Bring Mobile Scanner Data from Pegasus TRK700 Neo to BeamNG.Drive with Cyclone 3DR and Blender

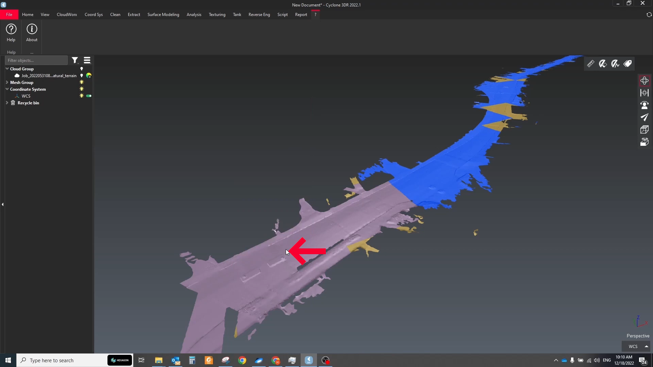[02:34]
With Cycon 3DR, we have different options for how to improve our mesh surface,
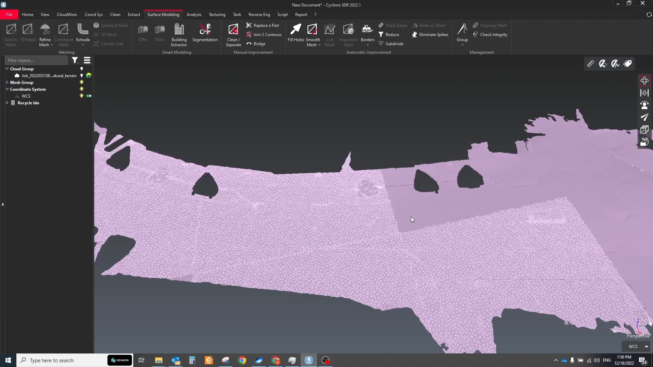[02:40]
but before that I recommend you to stitch it because after the Scan2Mesh tool,
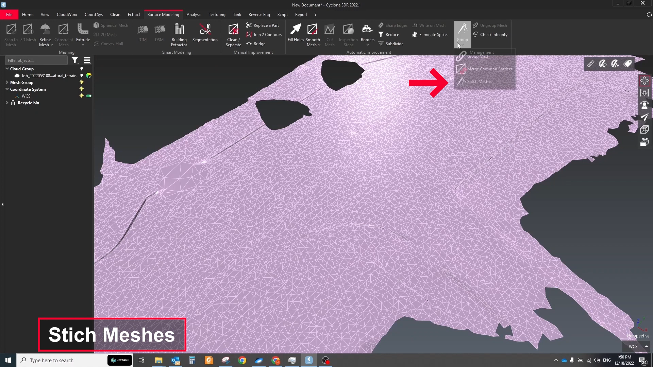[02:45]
we get a lot of mesh segmented by boxes and tools with filling holes don't work correctly with it.
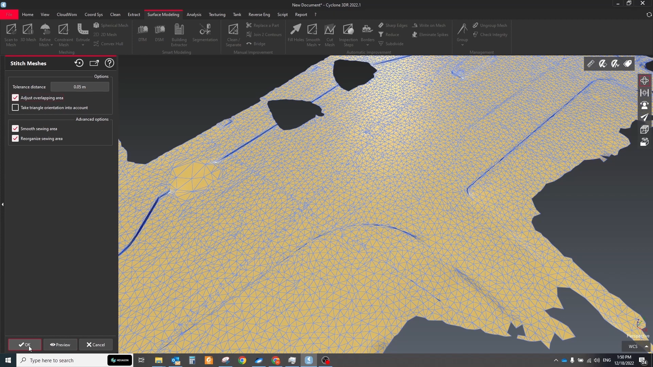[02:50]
Select all parts of the mesh and click the stitch mesh tool.
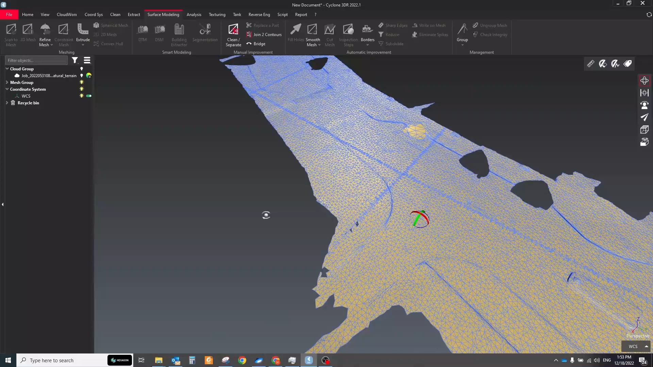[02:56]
Overlapping areas between two meshes will be identified according to the tolerance distance and the meshes will be connected with a clean mesh and overlapping areas.
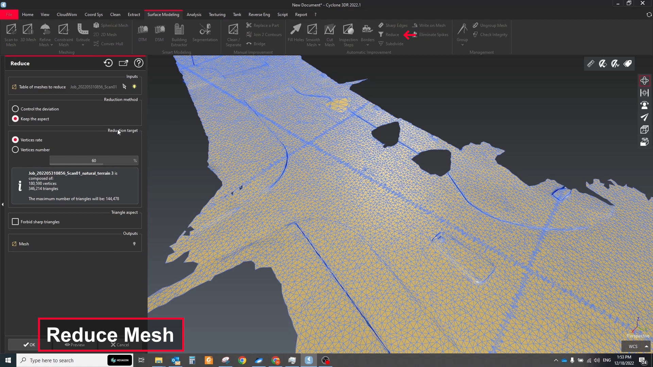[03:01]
After that, we can reduce the number of triangles to make the surface more light.
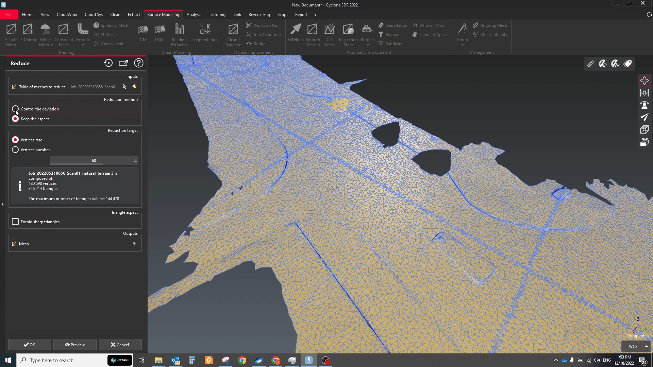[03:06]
Select it and click the reduce button.
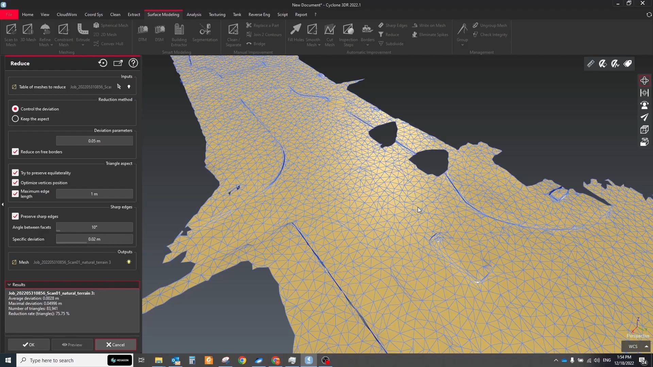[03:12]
This command simplifies or reduces the number of vertexes of the selected meshes and applying an overall reduction.
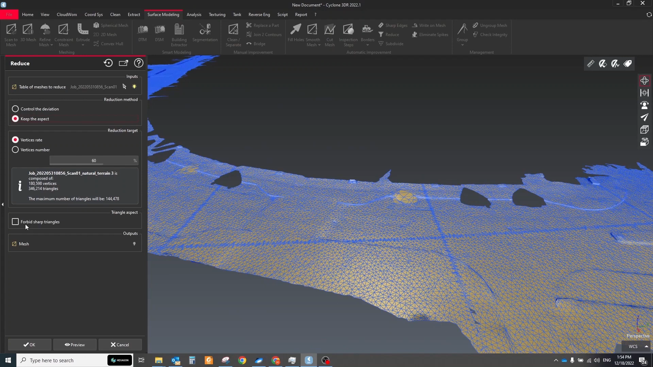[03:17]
There are two methods of reduction. Control the deviation and keep the aspect.
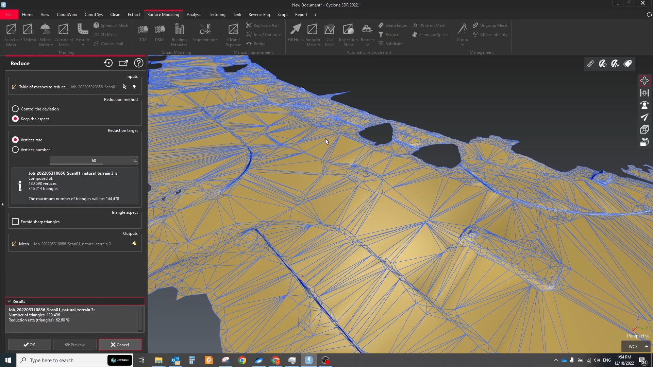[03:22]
You can play with different settings to get the best result. Use the fill holes tool to fill or modify the three borders of the selected mesh.
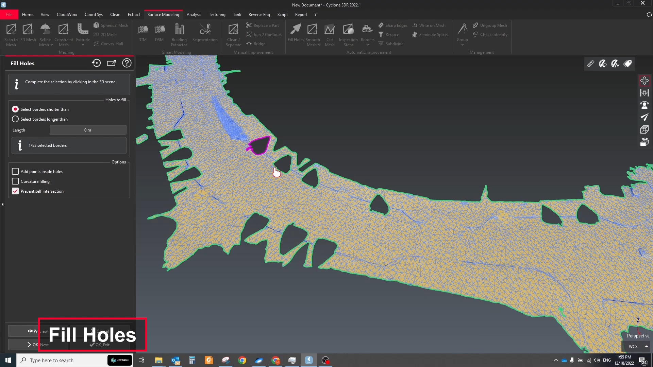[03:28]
Select the holes you want to fill. Select holes are displayed in pink.
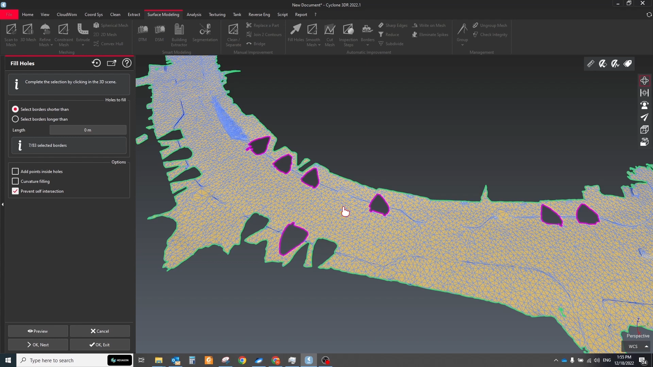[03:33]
Click preview. The triangles are built in prolongation of free edge to fill. Try to use different options such as add points inside holes and prevent self interaction to get a better result.
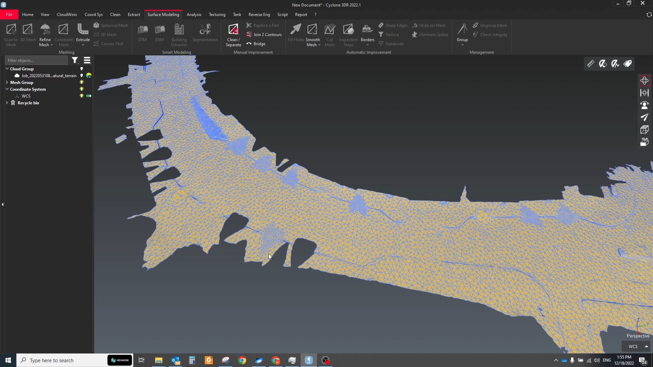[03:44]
Improve the border of the road with the smooth border tool.
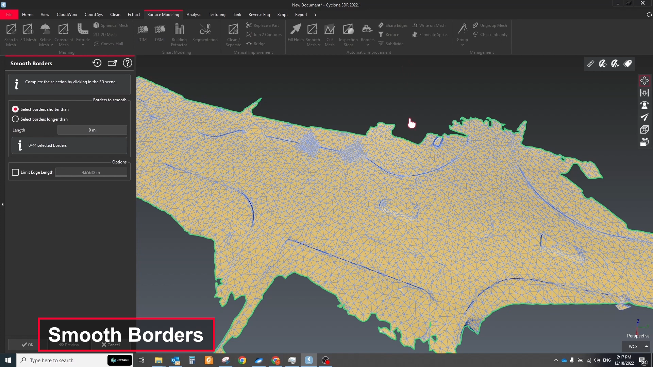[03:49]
This command modifies the borders of the selected mesh. The borders will be smooth.
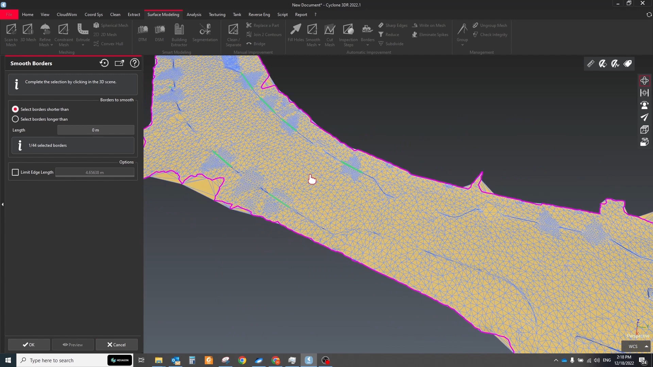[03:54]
If your holes have not close contact then the tool will not help.
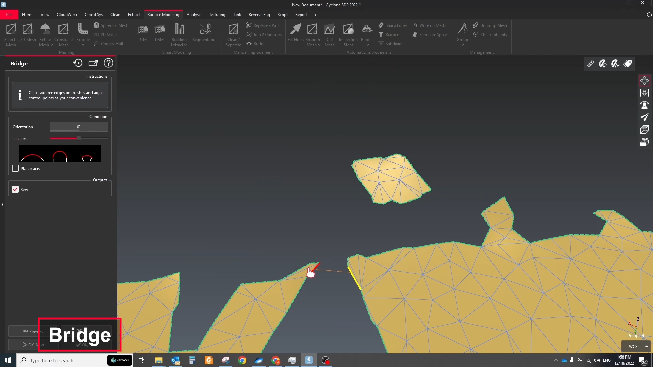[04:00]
Use the bridge tool in that case. The command is used to make bridges to separate big holes into
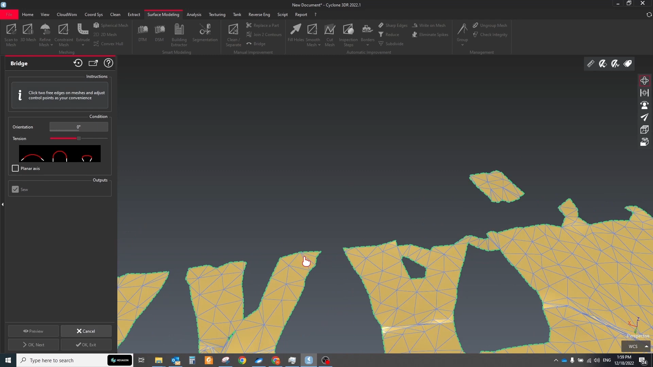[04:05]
smaller holes which are easier to fill with curvature continuity using the command fill holes.
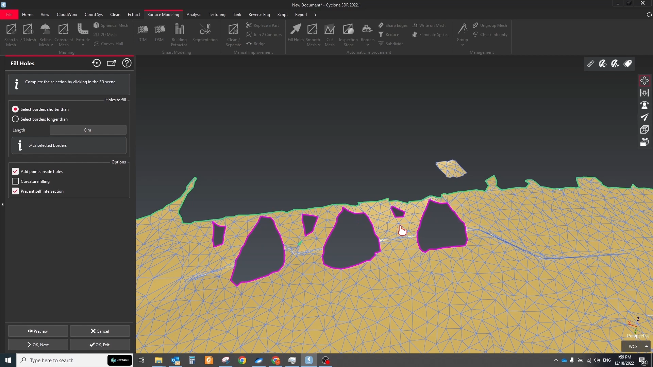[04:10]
If your surface have some unwanted triangles, you can improve them with the local smoothing tool.
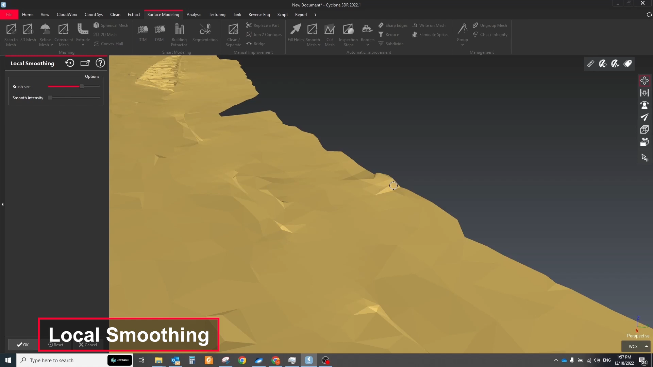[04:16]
This command allows you to smooth local parts of a mesh with a brush.
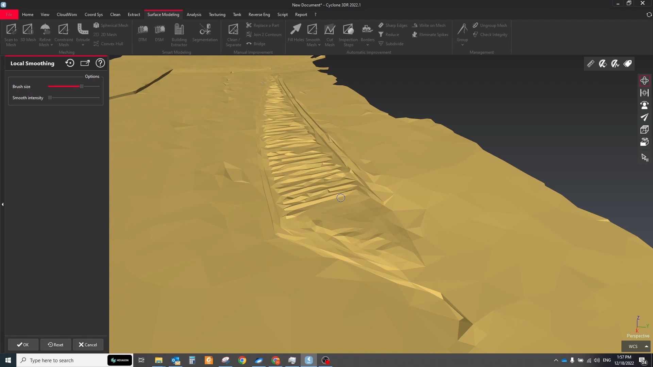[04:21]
Also, you can use replace apart tool. This command deletes triangles and vertexes inside a
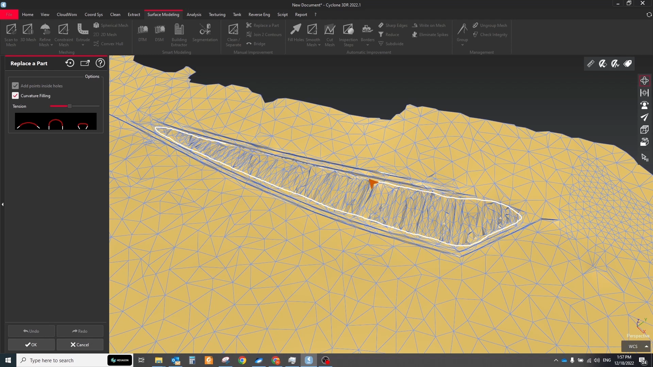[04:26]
zone and replace these local areas with a new smooth mesh.
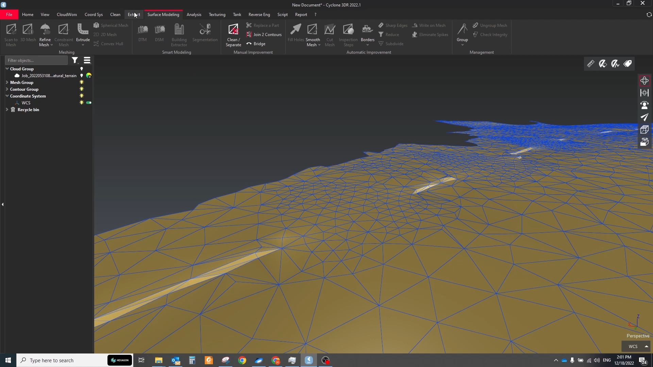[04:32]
If you want to add some sharp edges to your mesh, then first you need to create polylines which will be used to reorganize the triangles. Select your mesh and polylines and click the sharp edges tool.
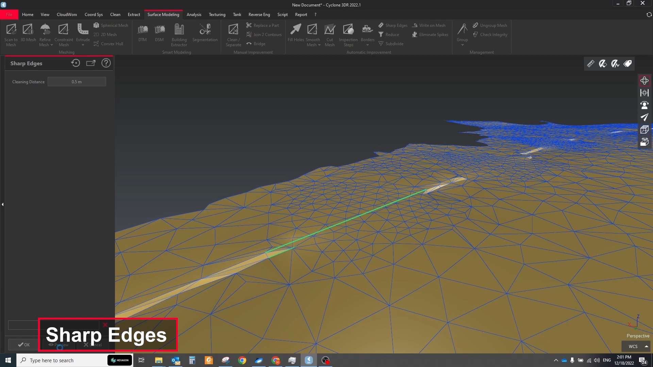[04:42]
The mesh will be locally modified and stretched to pass through the polylines. It can replace rounded edges, fillets or chamfers. Sometimes could be helpful just to delete redundant triangles
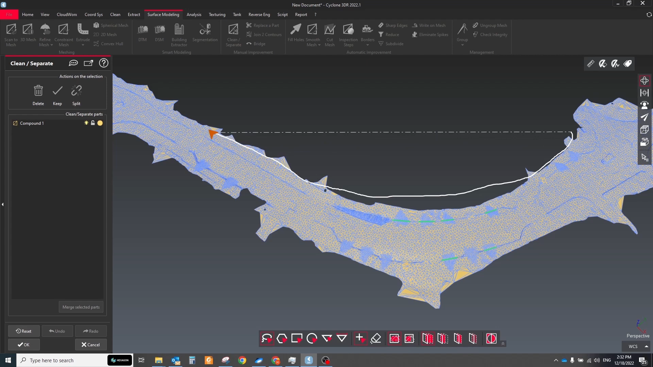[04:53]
on the border of the road that are stuck too much from the main surface. Extract the external contour, apply the offset tool on it and then use the join to contours tools.
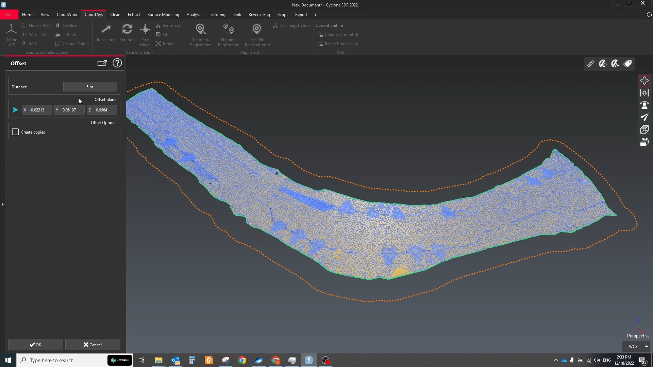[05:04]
This command creates a mesh from two contours. You can adjust tangency and service curvature.
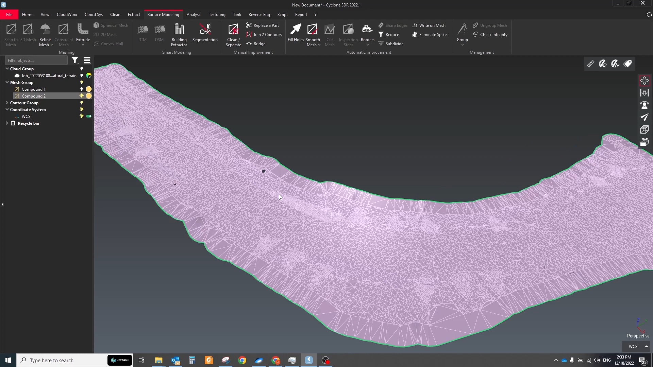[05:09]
It will let you easily create the surface in that area where you don't have enough data.
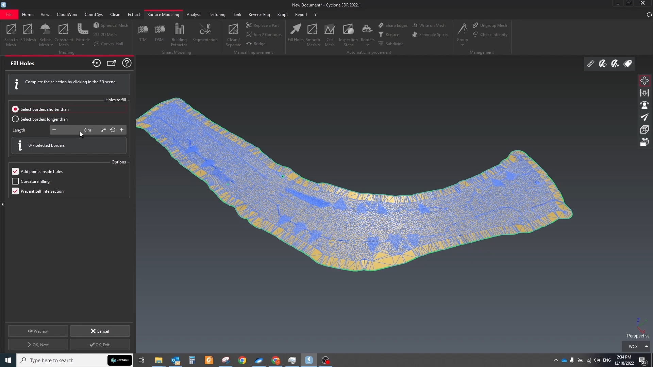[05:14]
After all manipulations, check your mesh with the check integrity tool.
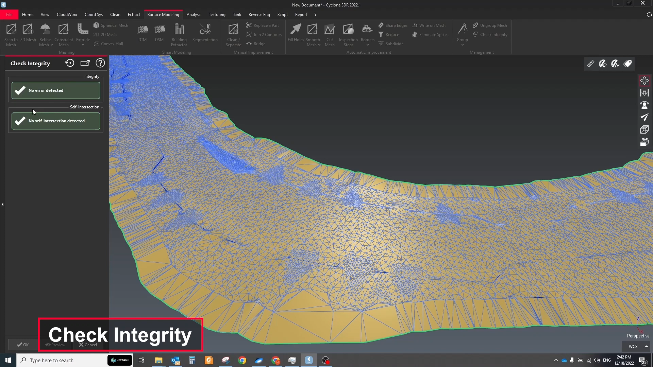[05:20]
This command detects integrity errors on the mesh and offers the option to correct most of them.
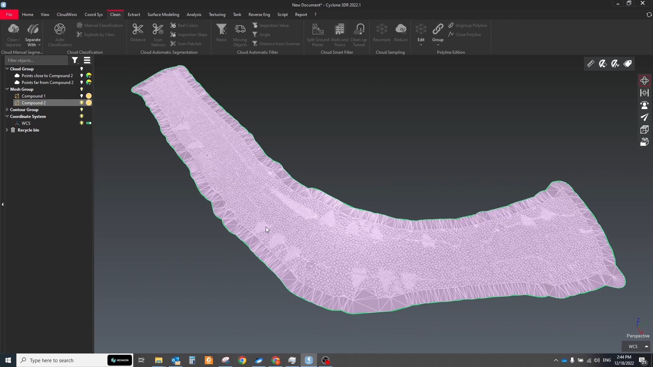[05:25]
After editing the surface, textures will be destroyed or corrupted.
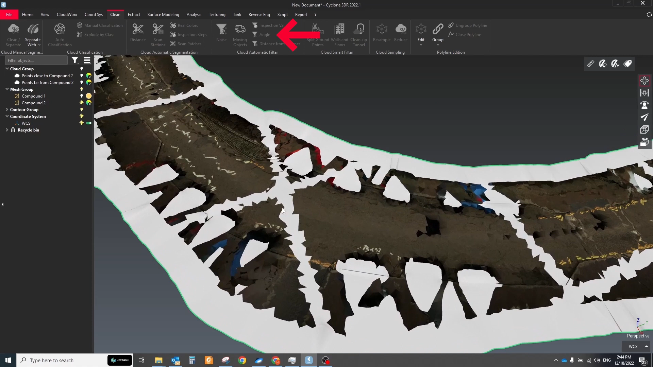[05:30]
To fix this, select your mesh and remove the existing texture with the remove texture button.
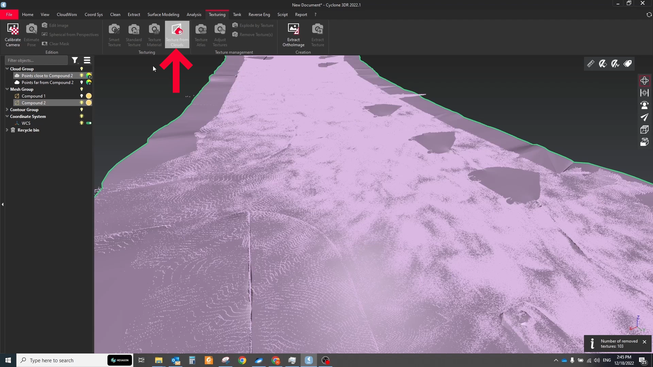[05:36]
Then select mesh and point cloud and click the texture mesh from cloud button.